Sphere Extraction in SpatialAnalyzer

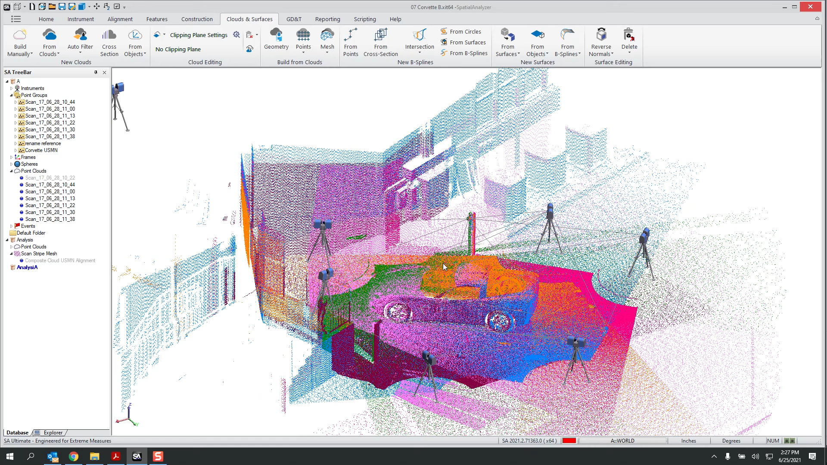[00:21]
But you can do a lot of really cool things with point clouds. So in this file, for example, I have a whole network of instruments that scanned the back of a building and a car. And the goal was to essentially build a mesh of that car.
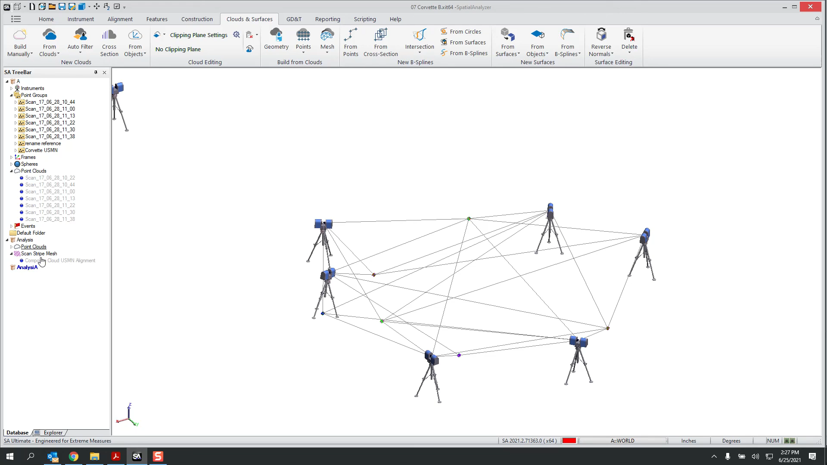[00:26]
So if I hide those clouds and turn on the mesh, you can see what I mean. So this is something that you can easily do in SA.
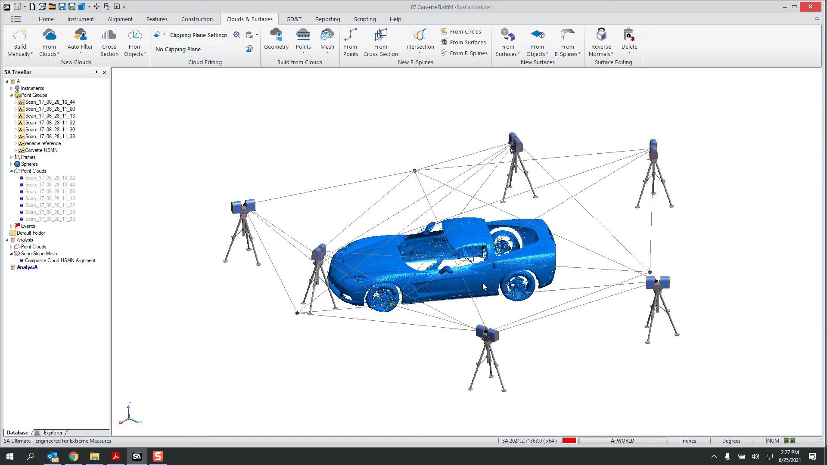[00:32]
And the expansion that we did was to make it easier to network these clouds together.
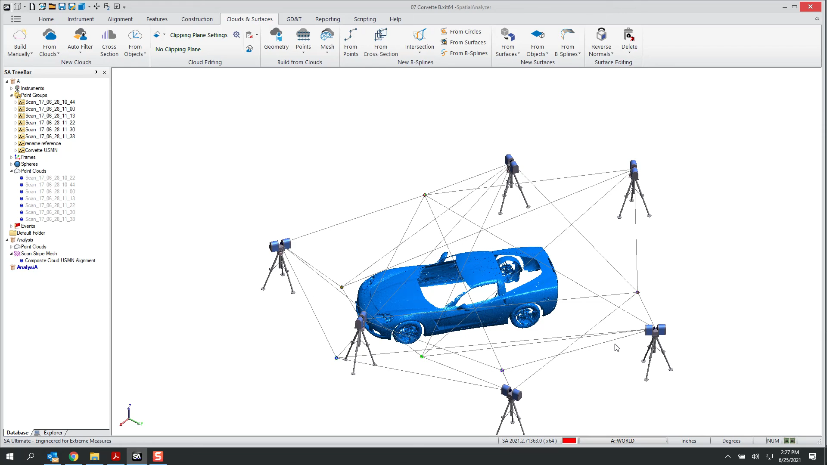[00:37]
So as an example,
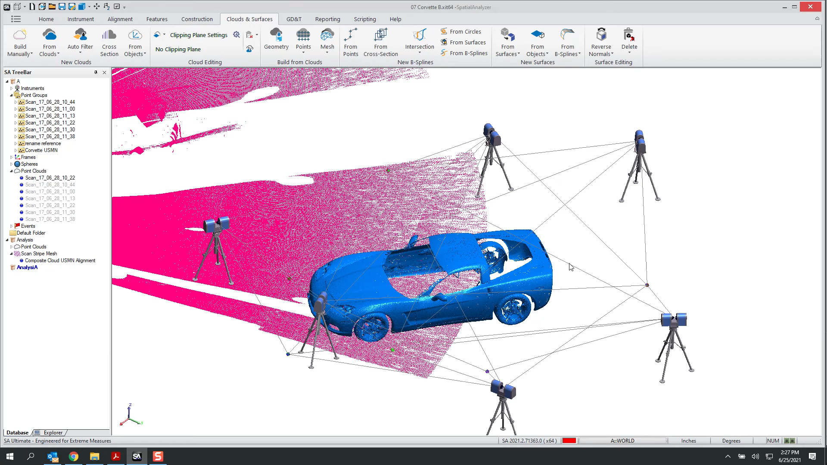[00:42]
what I've done is I have a separate cloud here measured from this extra instrument that is not yet located.
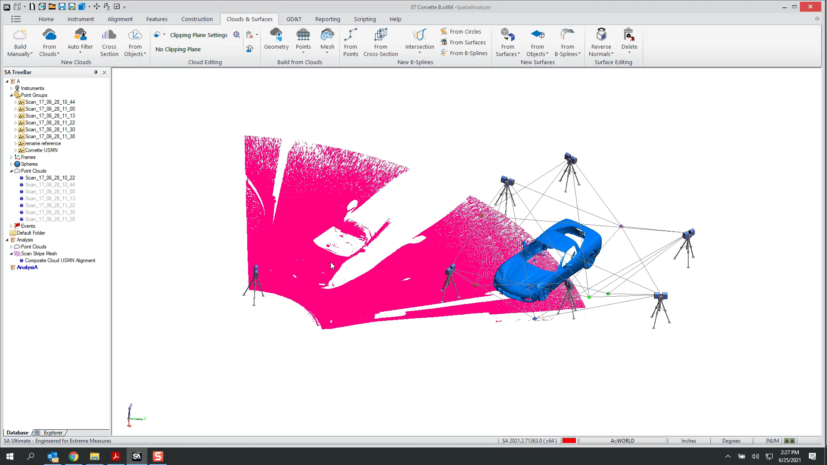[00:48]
So there's some extra data here which could be included in this mesh.
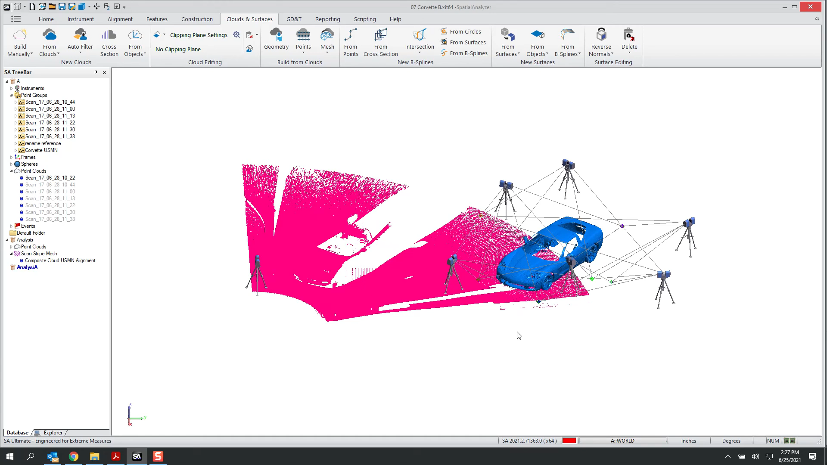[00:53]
So what I'm going to do is extract the spheres in order to align this new cloud with the network that already exists.
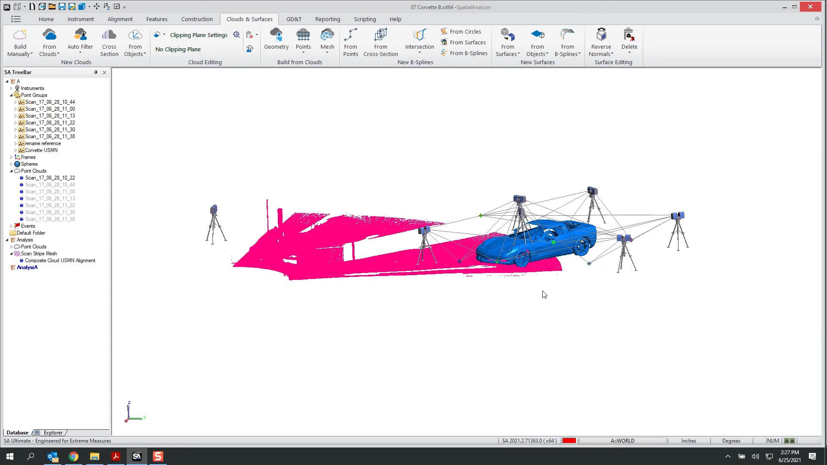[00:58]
To do that, I have to find the spheres.
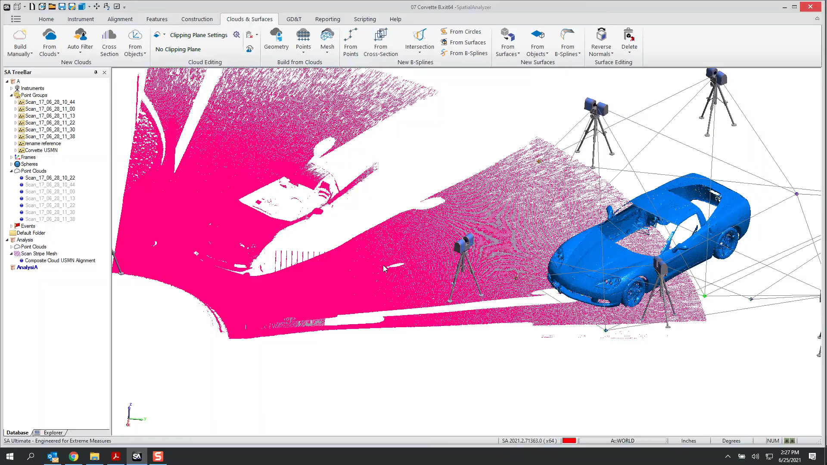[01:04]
And we have an improved tool to do that. And if you notice,
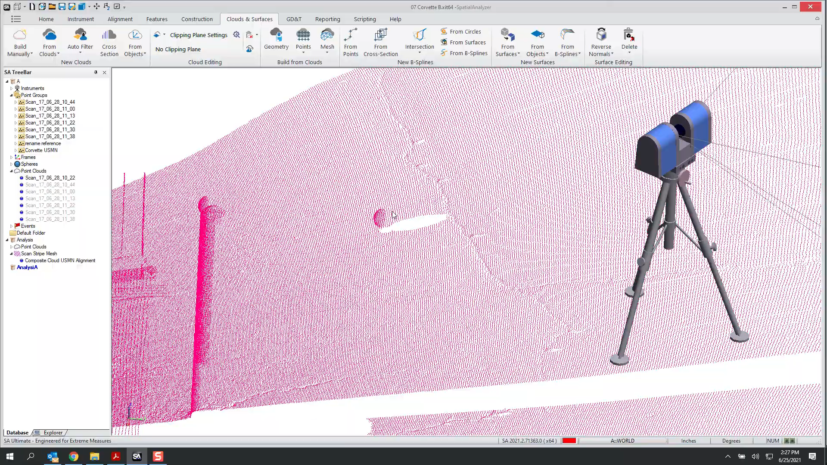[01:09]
we have some spherical targets that were placed in the view of the scanner, which we want to detect. In order to do that, you can go under clouds and surfaces. And then under points, there's a auto detect sphere centers. And if you just click on the cloud, it should bring up this dialog. And this may not be new to some of you. You may have been aware that we could search a cloud to define targets, find spherical targets. But what we've added is an extended, improved, finalized search, which allows you to get better results.
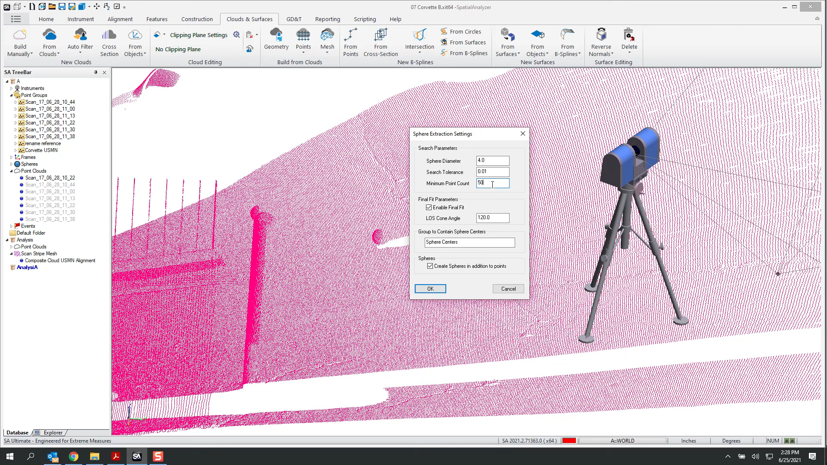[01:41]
So just as a quick demonstration, let me just make that a few more points. We're looking for four-inch diameter spheres. And I'll hit go. And it should search the cloud looking for spheres of that diameter. And there's a list of spheres. And let me just really quickly show you what we're trying to do.
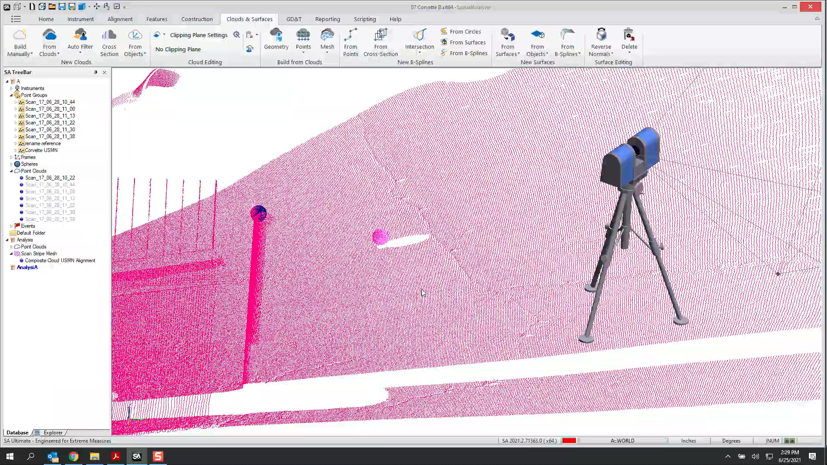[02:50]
So what we're able to do is just simply search a cloud and get some of the best fits you could ask for from that data.
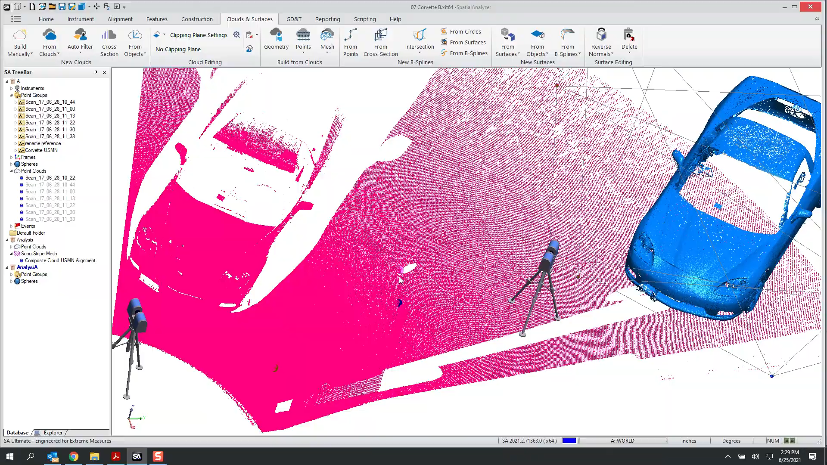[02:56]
So it's a very convenient and easy way to extract spheres, which then can be used to align to your network.